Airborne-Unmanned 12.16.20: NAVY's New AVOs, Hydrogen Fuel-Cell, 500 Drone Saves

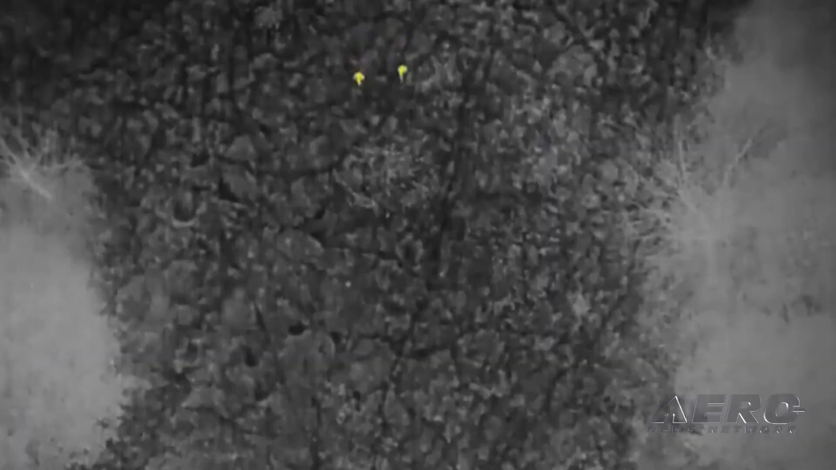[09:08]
Thermal video from the rescue released by the Cass County Sheriff's Office shows
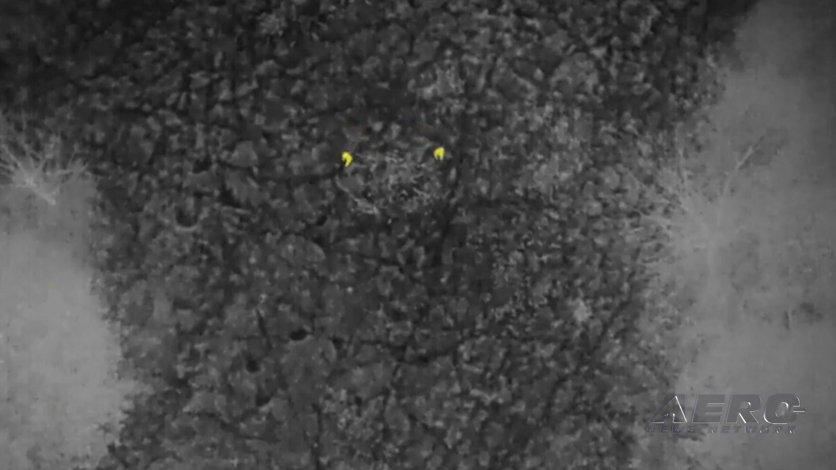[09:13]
how the drone spotted Chris Fairchild as a bright yellow dot in the darkness.